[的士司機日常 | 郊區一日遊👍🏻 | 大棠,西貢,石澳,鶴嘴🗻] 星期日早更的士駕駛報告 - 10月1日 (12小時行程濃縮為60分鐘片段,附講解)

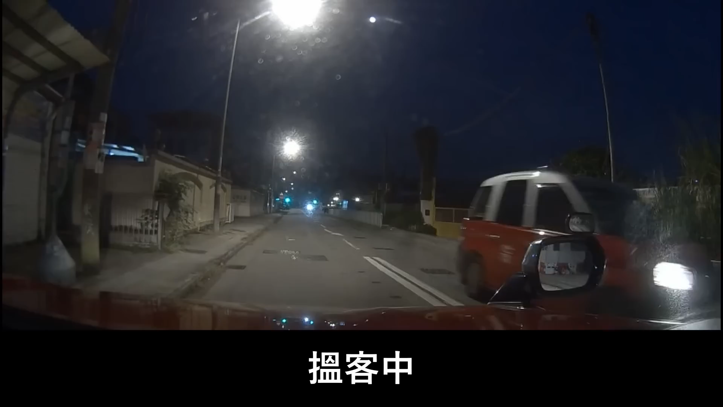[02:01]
咁都唔知边度有客，我谂住都系吉车翻荃湾啊，或者出九龙啊。但突然间，诶、哎，有人截车，咁啊话水边围村去唔去？我话去啊，咁样。咁啊，應該係咧，佢原本想截綠的嘅，